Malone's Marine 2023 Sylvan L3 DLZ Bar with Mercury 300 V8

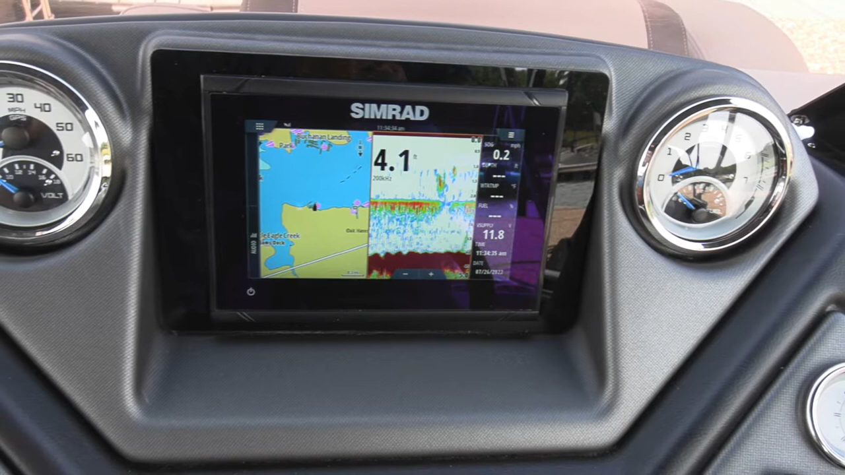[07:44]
unit so what this unit's got on it pre-loaded are all of your map data for
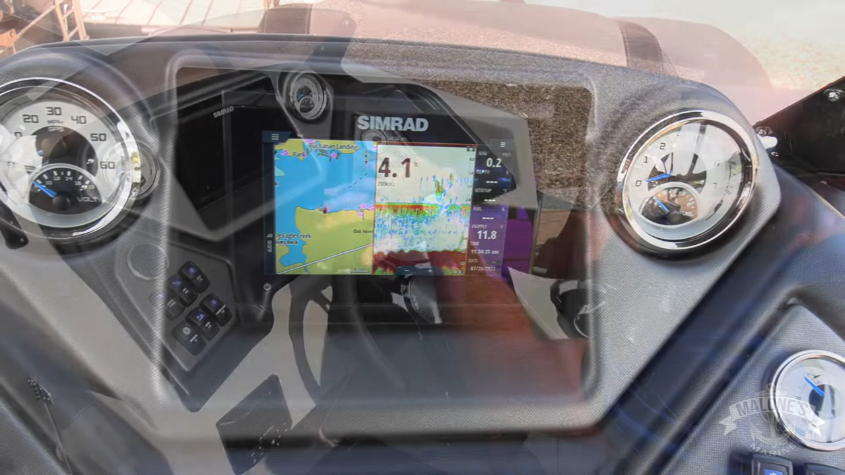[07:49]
essentially the lower 48 so here on kentucky lake this screen is going to show me every bit of the river channel buoys the creek